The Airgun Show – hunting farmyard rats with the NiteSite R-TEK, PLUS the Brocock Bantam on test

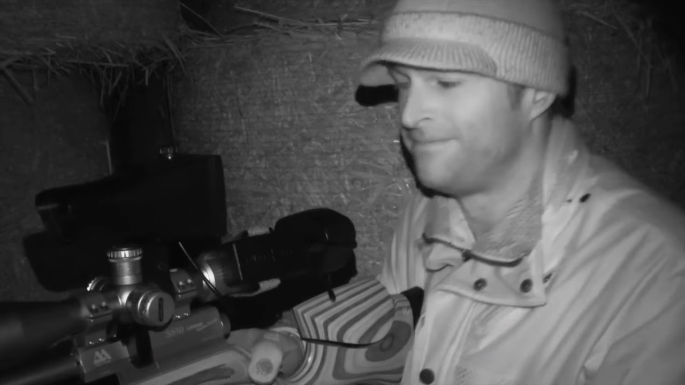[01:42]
There are lots of feed stores and silage clamps here. So, all being well, there should be one or two moving about. We'll just have to cross our fingers and see what happens.
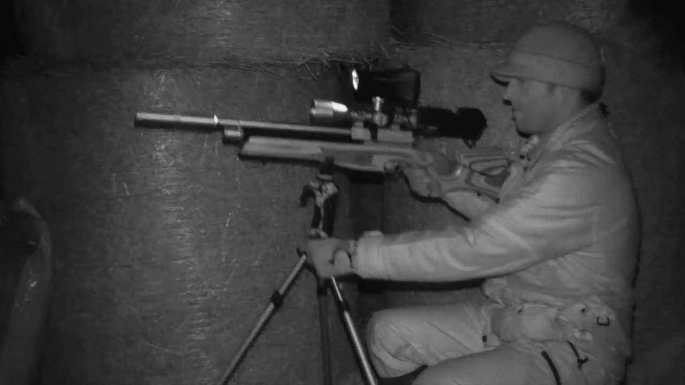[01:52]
Even with the shelter of the barn, the rain is still blowing in. It looks like we're in for a soggy one tonight, but as long as we're out here, we're in with a chance.
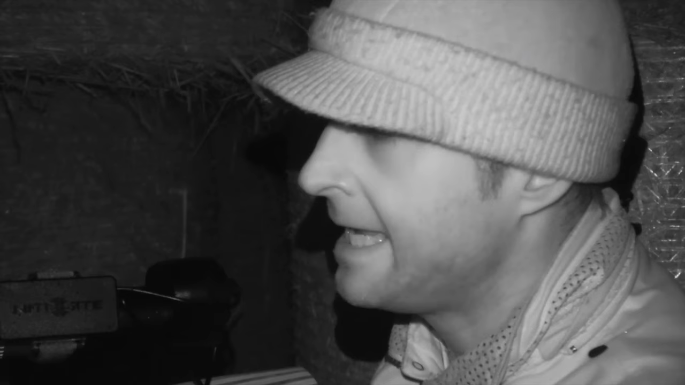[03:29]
Now, that gives me a slightly wider field of view than you would get on the higher magnification, and it just makes it a little bit easier for spotting, gives me quicker target acquisition,
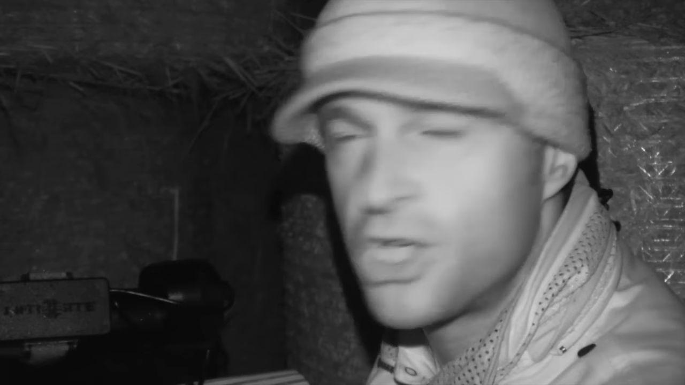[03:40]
and just enables me to pick up on those shots a little bit more quickly. The scope's mounted with my usual sports match mounts,
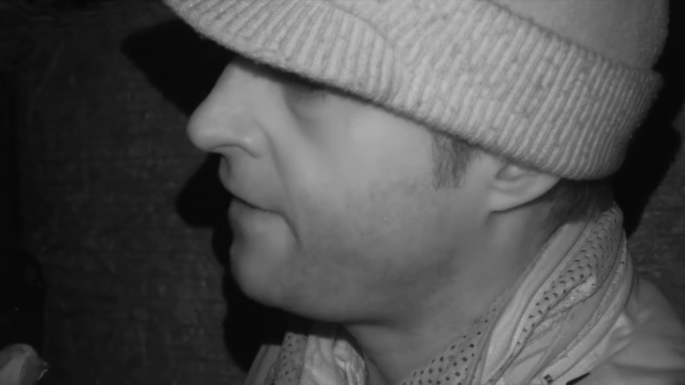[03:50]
and onto that I've got fitted the Night Sight R-Tech unit. This evening I'm using the Viper, and that one lends itself more to close range work, really. It's a perfect tool for ratting, although that said, I've also used it for rabbiting, and although it doesn't quite give you the detection range for real long-range spotting, for shooting rabbits at typical airgun ranges, it's well up to the task.
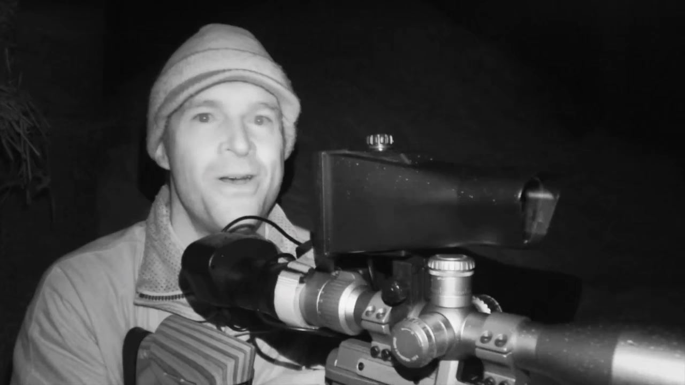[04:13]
One of the great things about the Night Sight is the fact that it just fits straight on to your usual day scope. So, there's absolutely no need to re-zero, because all of your aiming points remain exactly the same as usual, so you've got that familiarity right from the outset. One of the things that did take me a little while to get used to was the fact that because your crosshairs appear on the screen that's mounted above the scope, you need to shoot with a head-up shooting position, which for me made shooting freehand feel pretty peculiar.
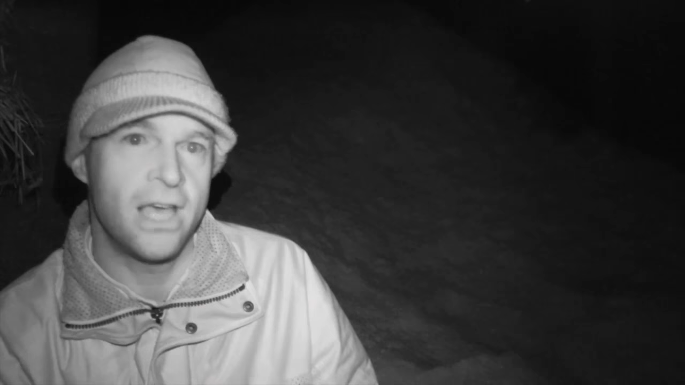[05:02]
rest the gun on my lap, and just look on the screen that way, and it shoots perfectly well like that.
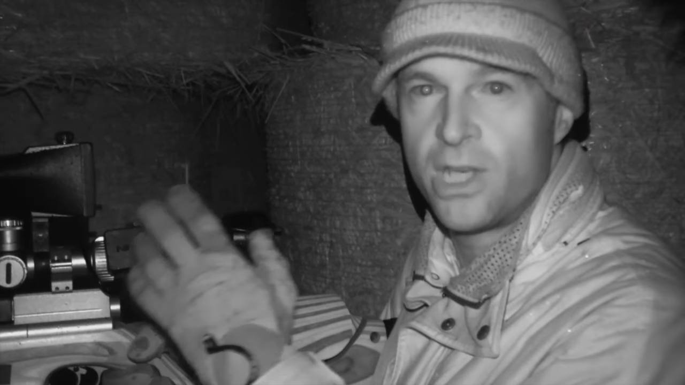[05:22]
and whatever appears on the screen is recorded directly to an onboard micro SD card. Now, I'm hoping that we're going to get the opportunity to film a few kills tonight, but it's looking pretty quiet at the moment.
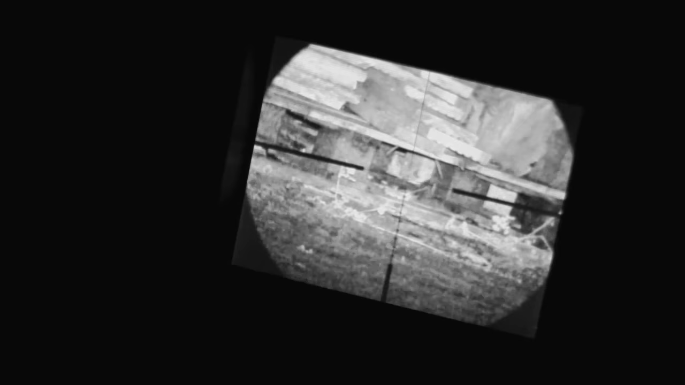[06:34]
which have obviously got a real taste for them,
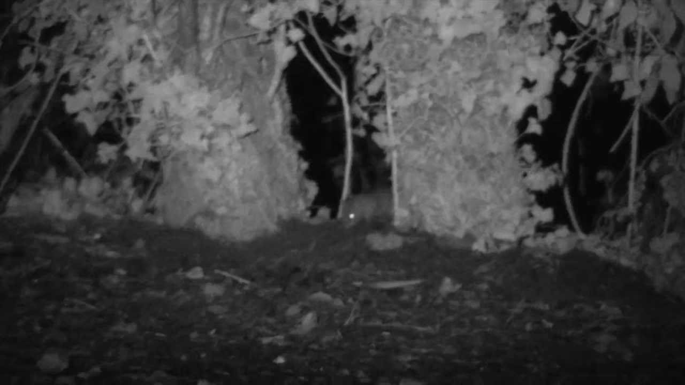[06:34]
and we'll just sit back, usually using the night sight, and wait for those rats to come out, feed on the pellets that we've put down, and then pick them off using the stealth of the night vision.
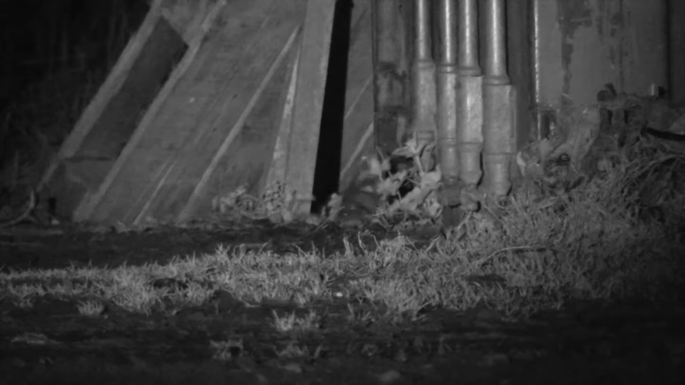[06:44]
It can be really brilliant shooting. Right, well, that's enough chat for now. I need to get back to the job in hand, have a bit of a scan around, and see if we can't bag a few rats.
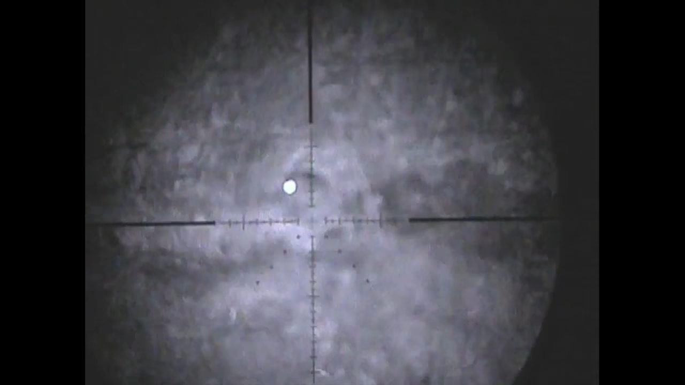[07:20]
We've had to wait a long time for a couple of really heavy downpours to pass, but as the deluge dies down, it looks like there are some rats on the move, and these ones are very close.
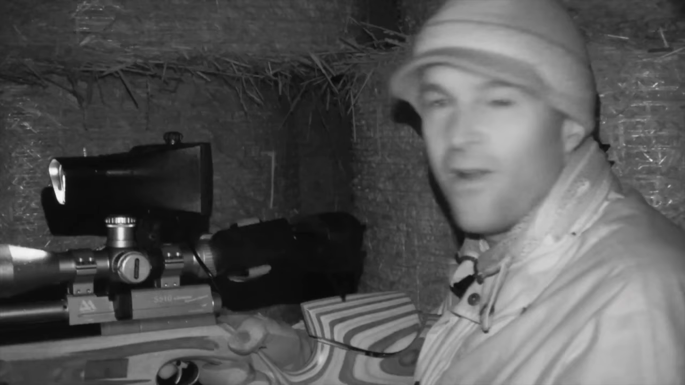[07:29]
Well, there were actually a couple of rats out then.
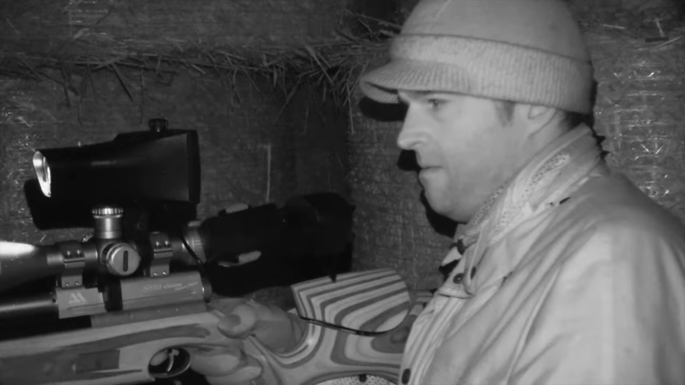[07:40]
And one of those fidgety rats is soon back out.
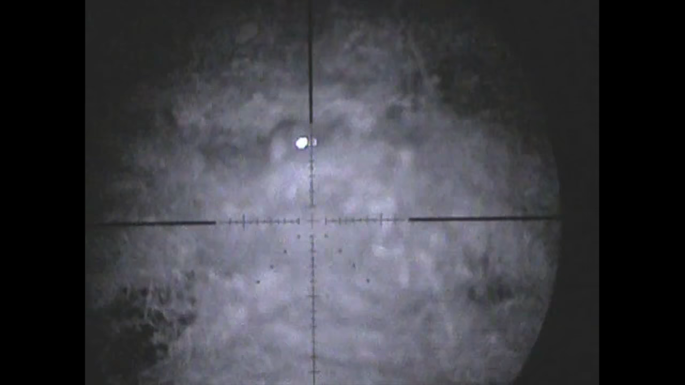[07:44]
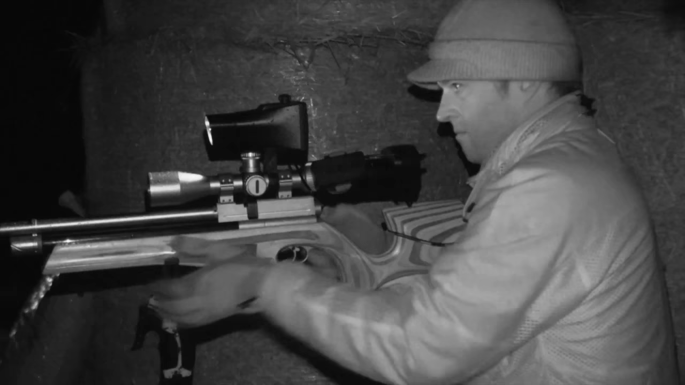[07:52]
Well, I think that was one of those two rats that I saw just now. Now, it was very close. It was on a bank, I don't know, about 10 metres to my left. So I gave the shot a little bit of hold over, smacked it in the head. It's the first one of the night.
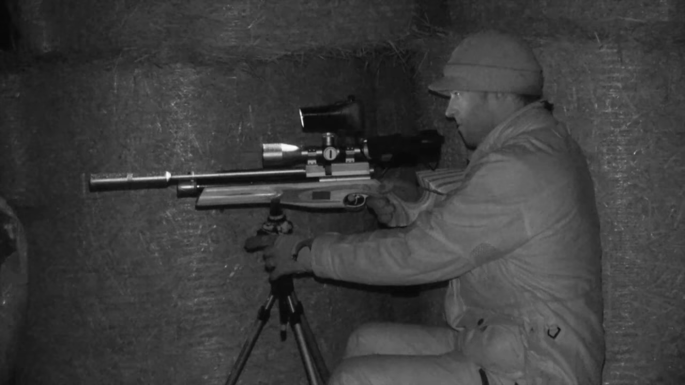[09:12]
This isn't a busy night's ratting by anyone's standards, but we stick with it, and as the weather relents once more,
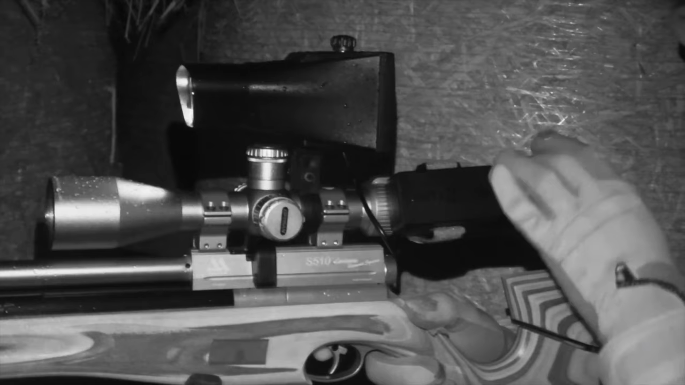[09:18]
I manage to pick up another rat on the screen of the night sight.
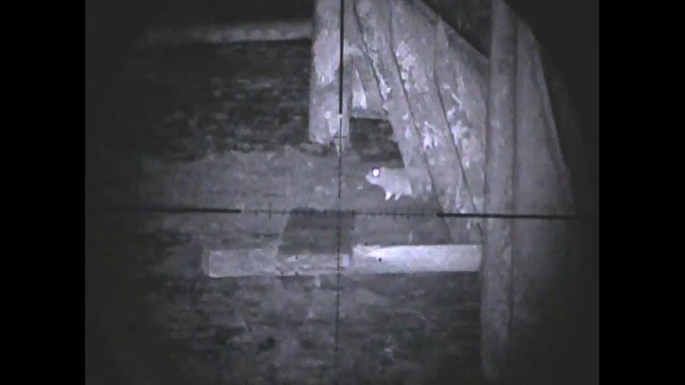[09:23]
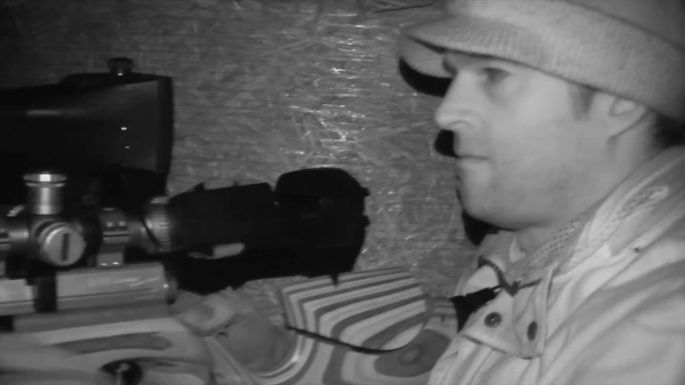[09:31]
Oh, and there's another one, and that one looked a lot bigger than the first one. Now, that one was in the yard, and I reckon it was about 18, 20 metres away, so that pellet would have been travelling a little bit high at that range, so I just gave it a little bit of hold under, smacked it firmly in the head, and another good, clean kill.
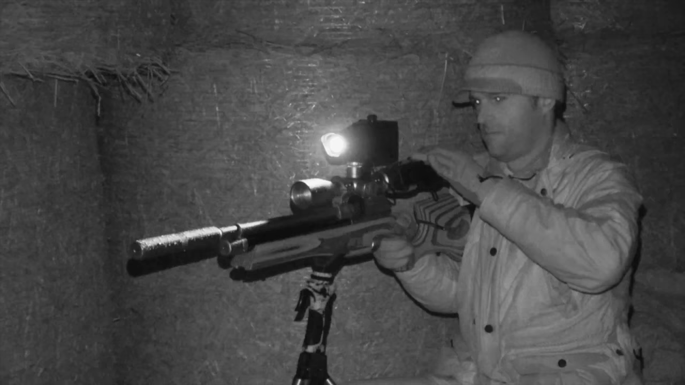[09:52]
I continue to scan through the darkness, but fail to detect any more rats. The rain is really coming down now, and it just seems that the rats have got more sense than to venture out in this weather, even if we haven't. Right, I'm going to make that do for tonight because it really has gone completely dead now. Anyway, we've been here for a couple of hours, and the two rats that we did have, they were out and about and moving when the weather had let up a little bit in between the showers.